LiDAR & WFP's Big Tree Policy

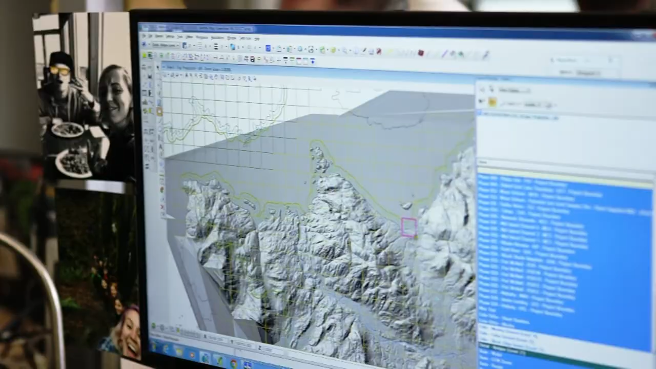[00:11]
It's an unbiased measurement tool that gives you a complete picture of the world in a three-dimensional point cloud that's very spatially accurate.
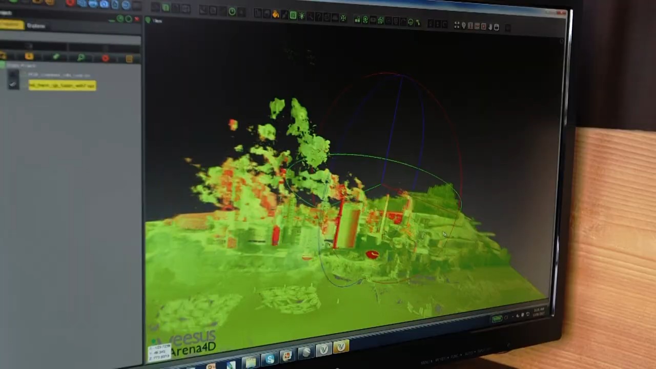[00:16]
You can see the individual bees flying around.
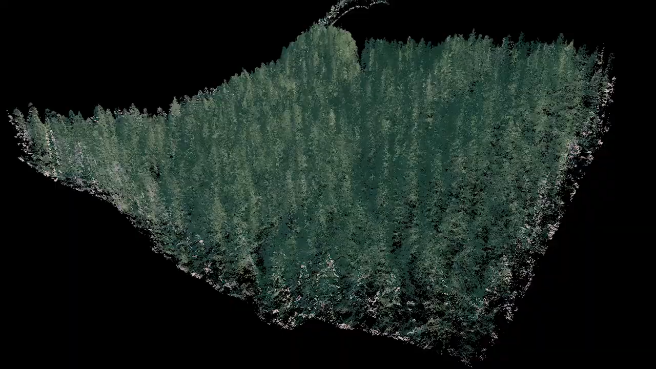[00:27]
and you can calculate volumes and stem counts.